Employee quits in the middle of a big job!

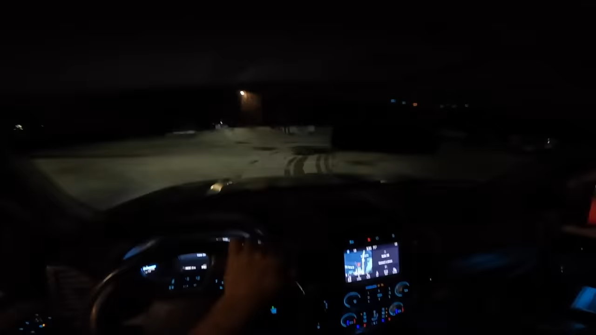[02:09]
Okay, it is 5:54, just pulling into the yard. I doubt anybody's gonna be here. It's pretty early. Yep. I wanted to get here a little bit earlier today because I have to kind of gather my thoughts and give the guys instructions, because we need different materials and stuff, and I need to let them know where to go and where to get it.
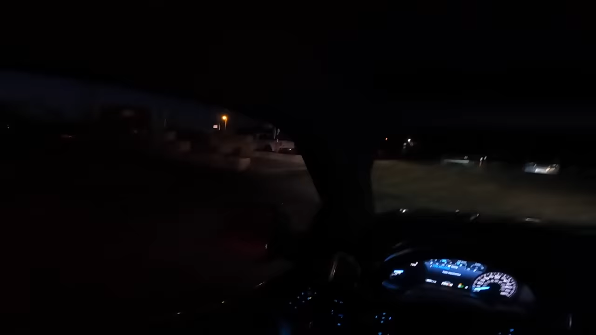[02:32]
But they should be showing up soon. Now it is 6:18. I'm pulling back into the yard.